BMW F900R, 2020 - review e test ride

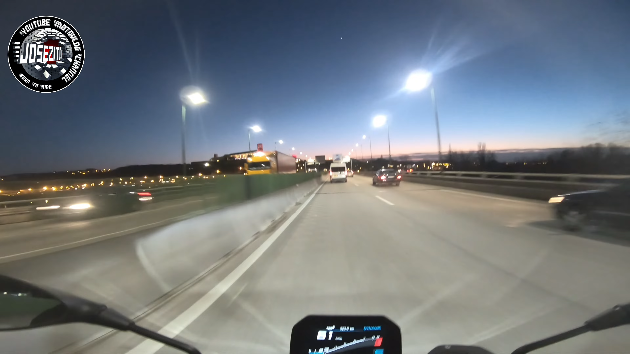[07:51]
que bonita a cidade, com estas luzes, que bonita a cidade, com estas luzes, uma coisa que eu, que eu estou a sentir, é que, em curva, sentimos a moto muito, muito compacta, o pneu traseiro,